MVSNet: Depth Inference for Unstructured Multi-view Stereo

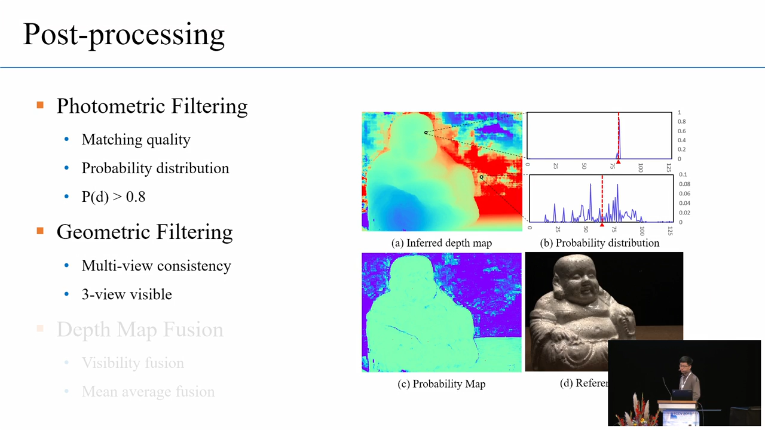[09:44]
It is like a multi-view version of left-right tracking. And we will only retain the pixels whose depth is at least 3-view visible. So, after the depth map filter, we will apply the visibility-based depth map fusion and the mean average depth map fusion to further enhance the depth map reconstruction. And then the fields, the depth maps will be directly projected into the space to form the 3D point cloud. And this figure shows how the processing pipeline of the MVSNet.
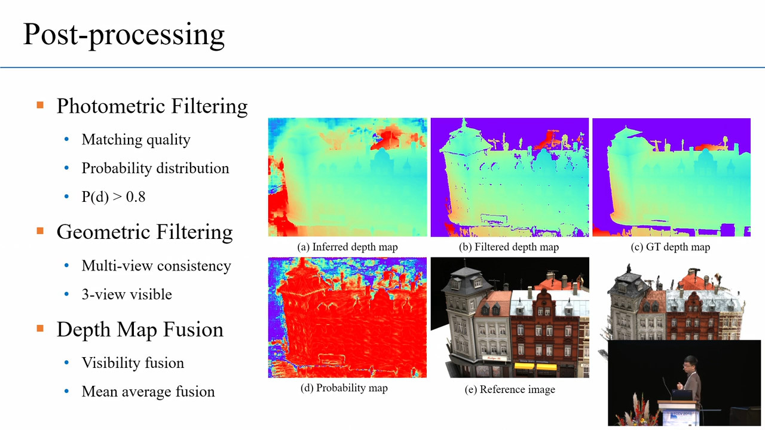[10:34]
So, we can see our depth map filter are very effective with the probability guidance.
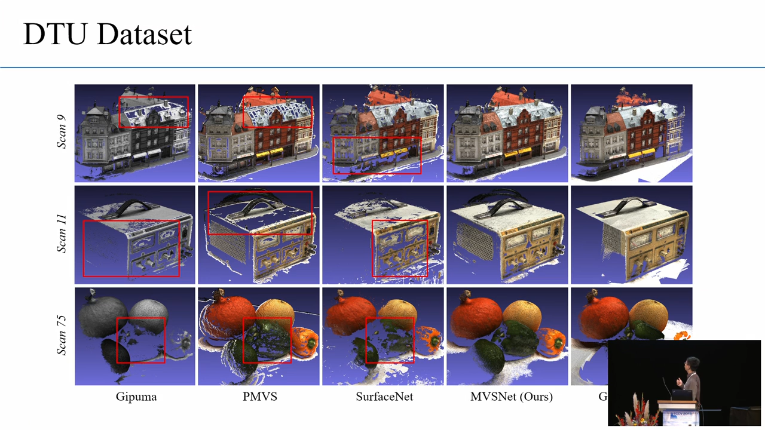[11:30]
And especially in those texture-less and non-lumb version areas. And this is a close loop between our result and the ground truth point cloud.